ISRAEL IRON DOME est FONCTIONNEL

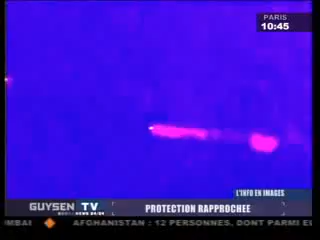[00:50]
Étape numéro 3, un missile télécommandé est envoyé seulement si le projectile est censé s'écraser dans une zone d'habitation.